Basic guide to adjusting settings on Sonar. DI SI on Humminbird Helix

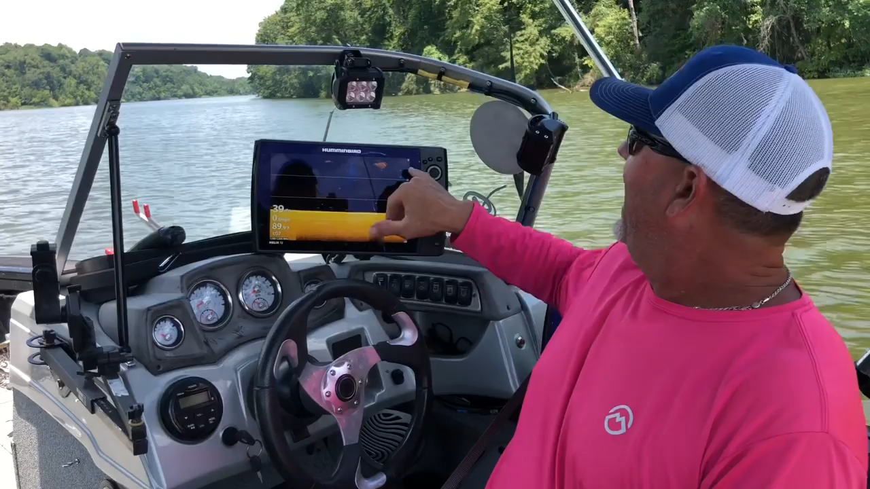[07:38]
guys you can see the shad we just went over a school of shad that's in here there's two different
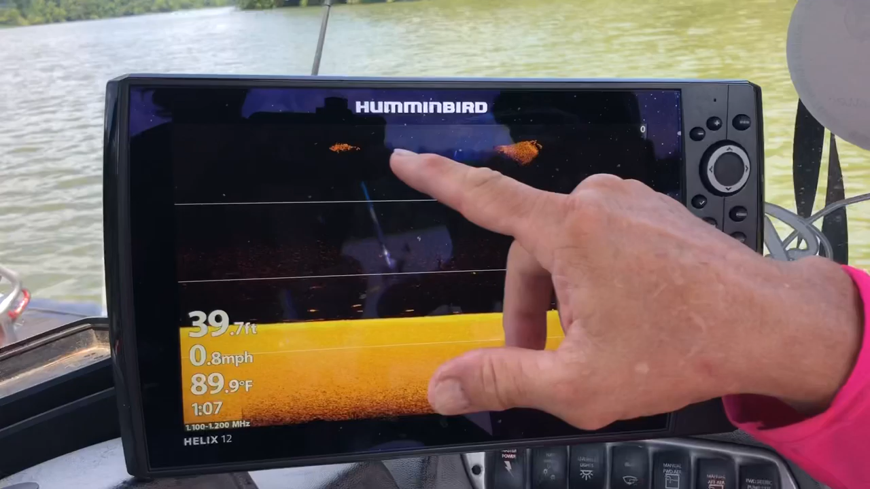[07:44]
On screen: depth 39.7 ft, water 89.9°F, speed 0.8 mph
schools right there uh right below us so uh
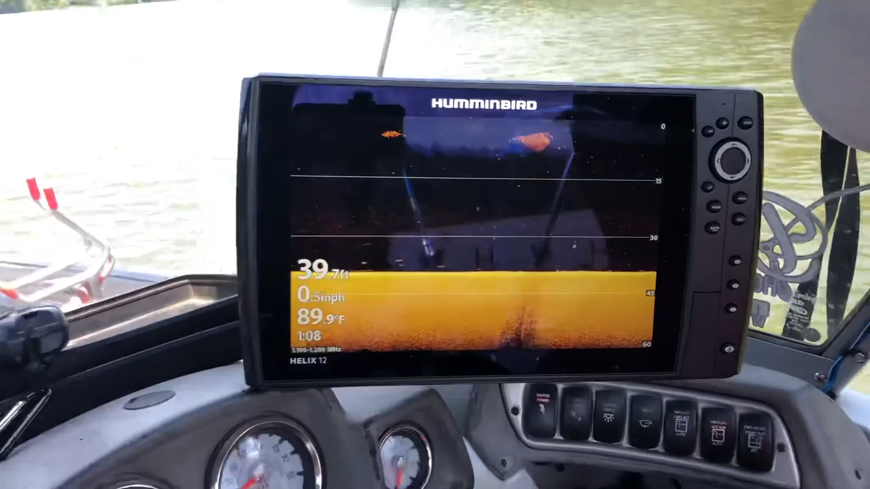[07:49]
On screen: water 89.9°F
i tell people all the time when we get to looking for shad they hard to hide from me i can throw that side imaging up if they're in schools we're going to be able to find them so don't be afraid to fool with your uh sensitivity